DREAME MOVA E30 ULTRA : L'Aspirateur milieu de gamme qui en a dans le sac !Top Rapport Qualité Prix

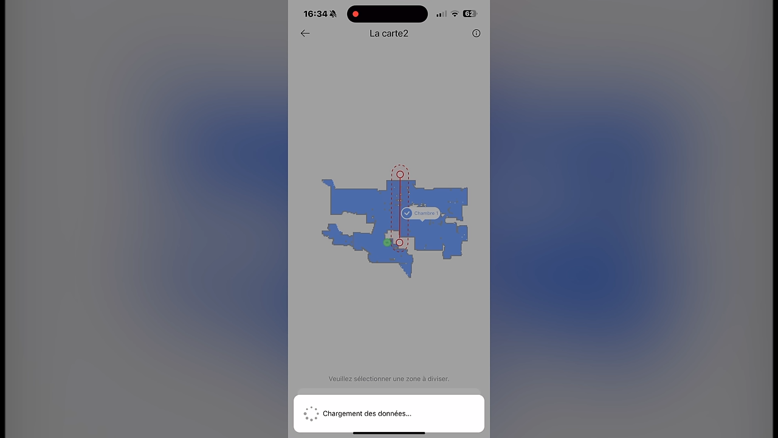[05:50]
Là, je vais séparer cette pièce en deux pour lui expliquer que d'un côté, il y a la cuisine, et de l'autre côté, il y a le salon.